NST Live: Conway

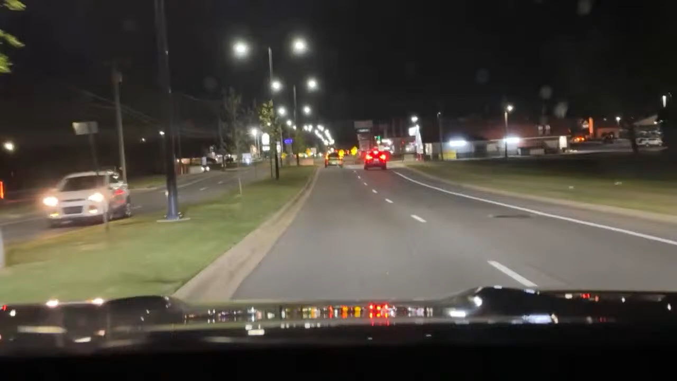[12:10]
past Salem Road was nothing but dairy land. There was milk cows and farmland and the Westcon Volunteer Fire Department was way out there, but that was it. There was nothing out there. Now it's all developed. You know, it's interesting to come here to Conway, for me anyway, seeing as how I used to be a resident here, and you know, I have these memories of what it used to be, and then, you know, just driving around here now, it's just exploded with growth.
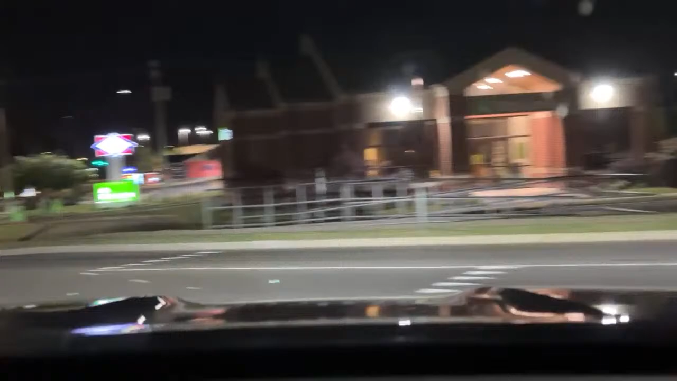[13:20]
Yeah, we're listening to it. Scanning. I've got it turned down. But I am going to turn on the Conway Fire Department. I don't have that on, so we can. Now, I will tell you that we can't monitor Conway PD. Their frequencies are encrypted. But we can monitor the fire department. So if there's a major incident that happens in Conway a lot of times.
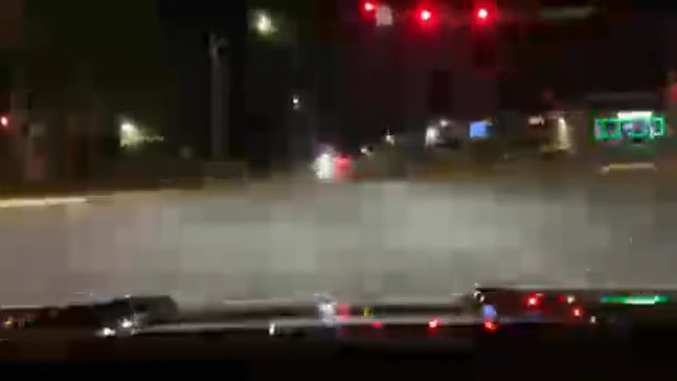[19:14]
I do. Yeah? I do. Someone asked where we were at. We were on Salem turning east on the day ward.
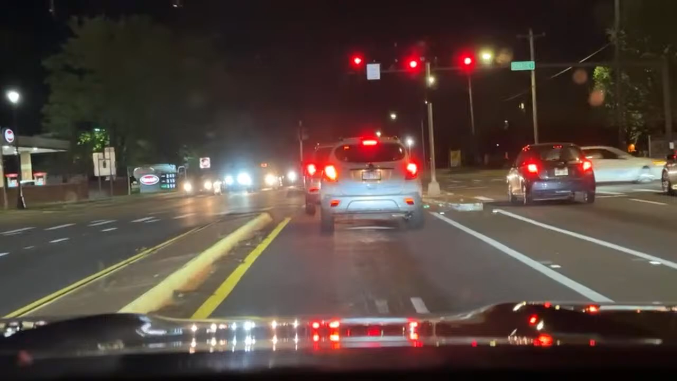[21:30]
But I got to make it fair. So, and I need to work on the scanner too. So we'll do all that here in just a second. The last time I was in Conway, we saw a traffic stop here at the Come and Go, so we're going to pull in their parking lot for a minute. Lots of hearts. Good. Thank you for the hearts.
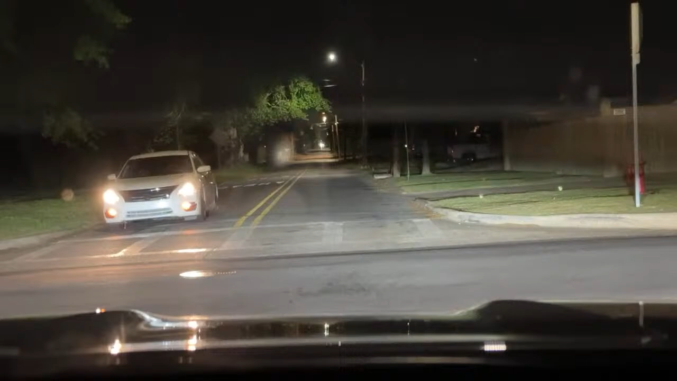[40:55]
And we were home. We didn't even know it. Wow. Got a lot of damage. Old Conway. So this is this is an older part of town. You find a lot of older homes here. This is the original. I like to say this is kind of the core of Conway, right? You know, before everything kind of built around it. And I have fond memories as a child of riding my bicycle on this very street and going to the junior high that's down here and
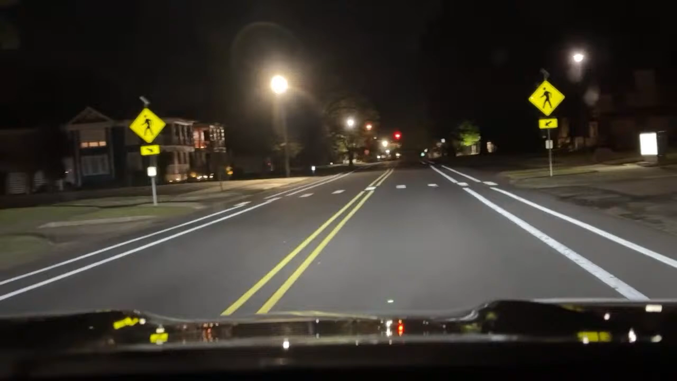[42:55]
this is Old Town, if you want to call it that. I don't know what you would call this, but. Okay, well, we'll handle that right now.
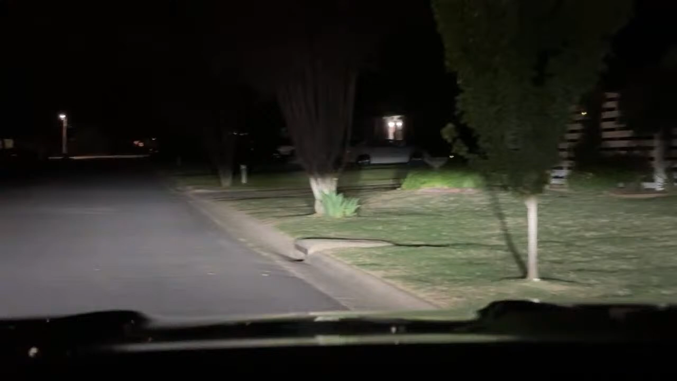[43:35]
Yeah. And there's several right over here. And Conway's very clean. Yeah, you don't see a lot of trash on the streets. They do a lot to keep this city up. And, of course, this city is doing pretty well economically. So they have money to spend on their public works and trying to make this place, you know, a better place.
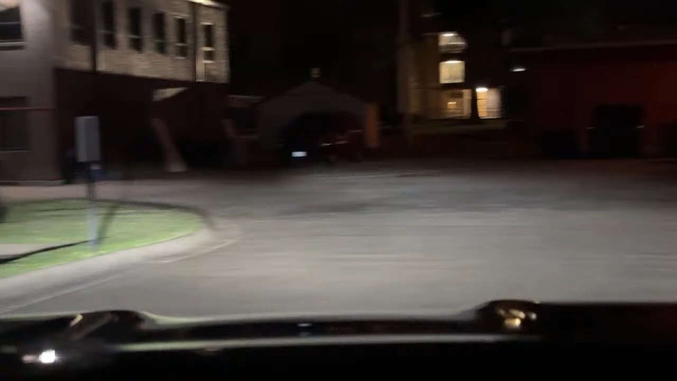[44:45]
So, I'm just, the main fire station.
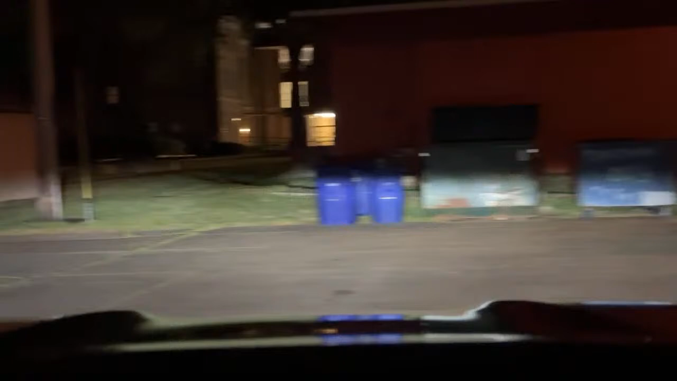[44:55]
I'm going to spin around real quick and back up.
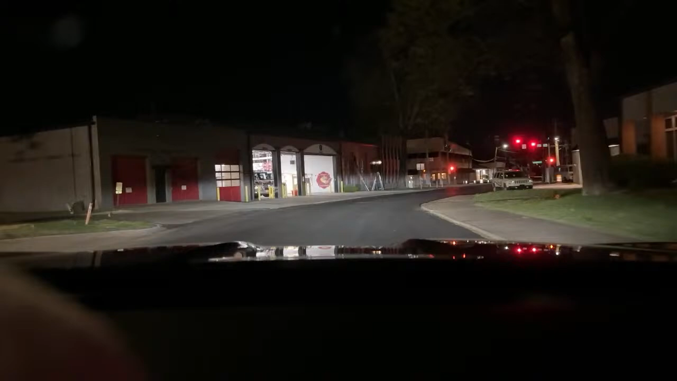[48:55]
Yeah, well, there was the old library back here, too. Mm-hmm. I remember that. See, it's even got it on there. Faulkner County Emergency Squad.
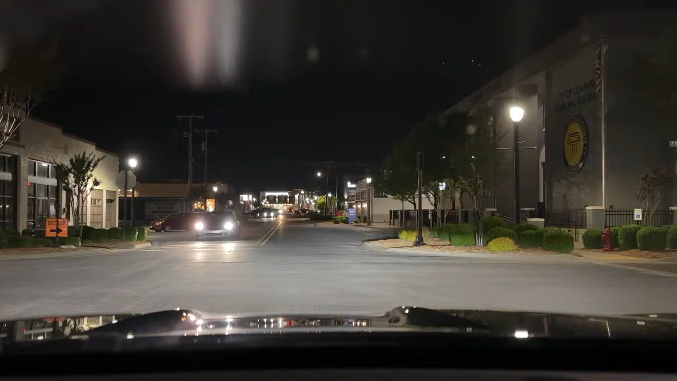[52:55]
It's an older crowd. I've been in there before. Very good food. Very, yeah. Very good food. It used to be, this is how old I remember when it was named, it was called A Place to Eat. Mm. That was back in the 90s. Mm-hmm. I don't know when it changed over to Mike's Place. I'm going to go back that way, though. That's insane. What's this? That's the Rogue Roundabout. That's relatively new. Have you been there? I have not. I've heard the food is good. I have not been there either.
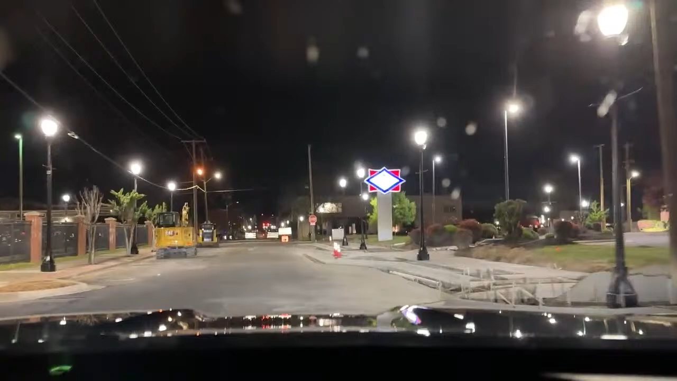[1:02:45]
But now I've come to miss that. Oh, really? Well, I get claustrophobic in my house. Yeah, I know. This street is rough. This is horrible. I didn't know that they were doing all this. Okay. I stay on Hark Rider. Well, we're going to get off this, okay?
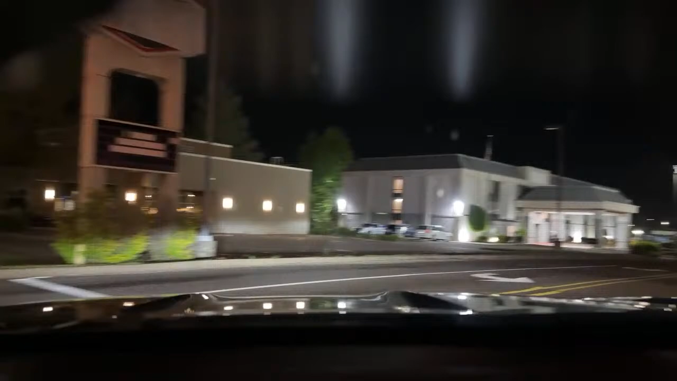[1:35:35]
Like hotel motel row in through here. Now the Comfort Inn is nice. Oh, okay. Yeah. And this used to be, it's Motel 6 now, but it used to be a Hampton. Oh, this was an old Hampton Inn? Mm-hmm. Yeah. Yeah, those are pretty decent.
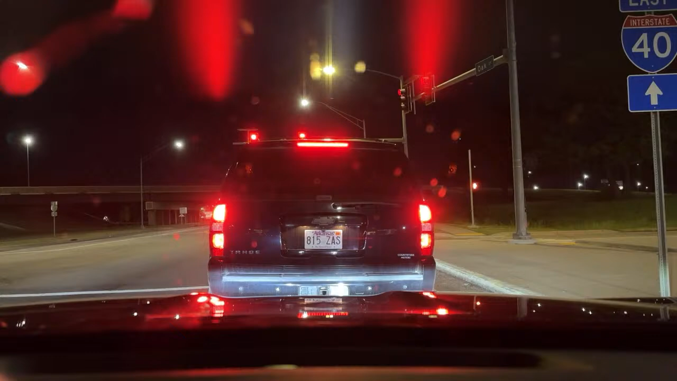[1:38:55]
Brad said the cat wants a gift card. Yeah, he probably does. I know. The cat wasn't even trying to get away too fast. He wasn't even going too fast. He was slow rolling away. All right, let's see. Do you think he went under the bridge? He might have. Let's just see. I don't have my glasses on. Well, I'm looking. Yeah. I don't see him. That would be the likely. Oh, now he's on the corner. Oh. So he's right there.
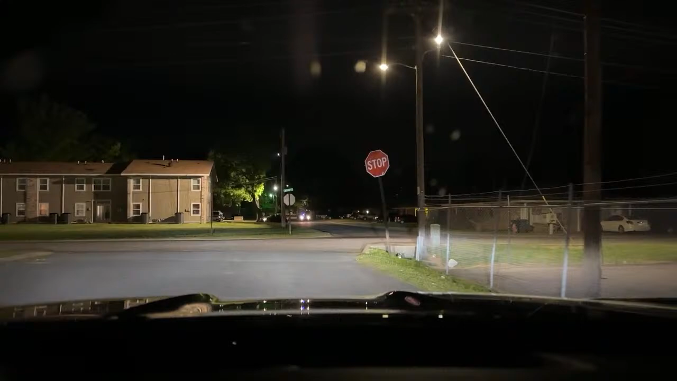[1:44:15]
There's a lot of cats here, aren't there? And there's a police officer, but there's the shelter right there on the corner. That would be a Uber. Is that an Uber or a police? That's an Uber. Oh. Yeah, there's some ladies. Right.
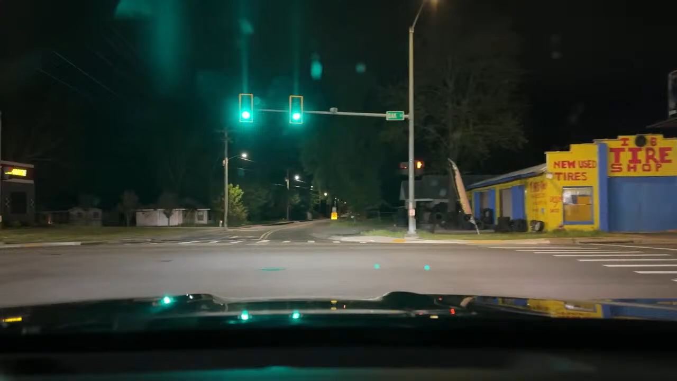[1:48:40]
And that adds up. Okay, so the one gentleman got a blessing. Let's see if we can see somebody else down here. I haven't really been looking too much. Let's see. We're monitoring the radio. There's just nothing happening. Hadn't heard any mention about that Greenbrier pursuit, if there was one. I hadn't heard it. When the weather gets warmer, it's going to be hopping.